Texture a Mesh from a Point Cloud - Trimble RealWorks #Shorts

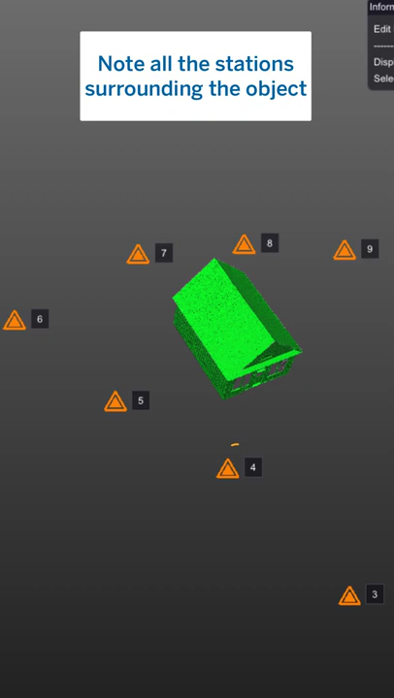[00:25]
In this case, we got stations 4 to 9 to work with.
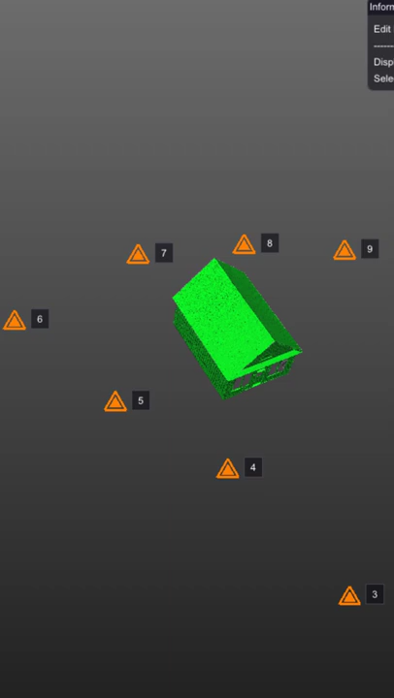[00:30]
With that in mind, turn off the override option and click the Show Images button.
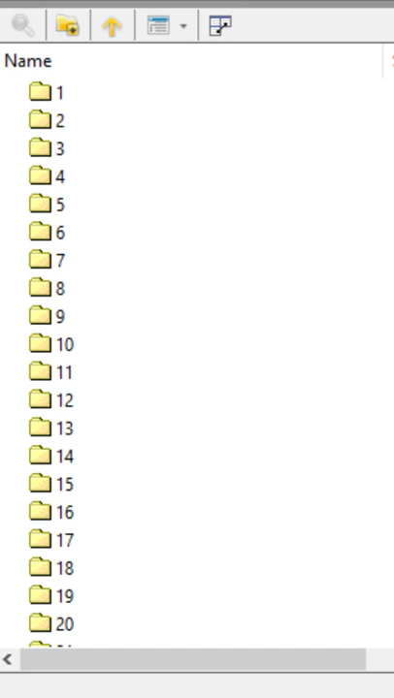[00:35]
Find the corresponding stations, select all their images and choose Texture Mapping.
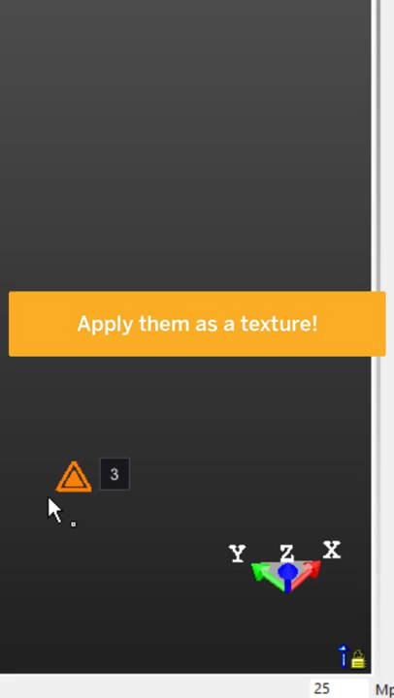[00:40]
With some witchcraft and wizardry, RealWorks will magically apply the texture to the mesh.
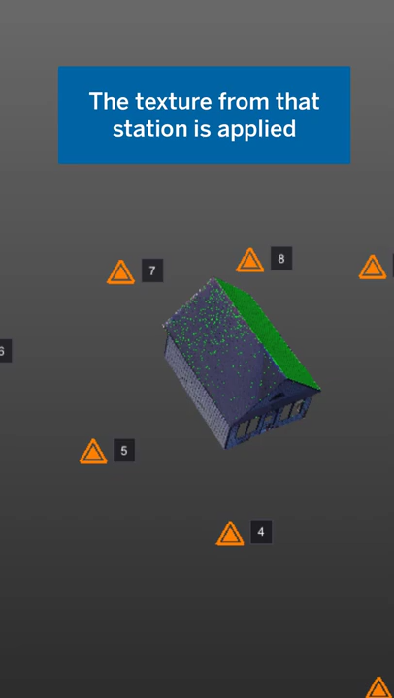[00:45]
Repeat this exact process for all the surrounding station images to fully texturize the mesh.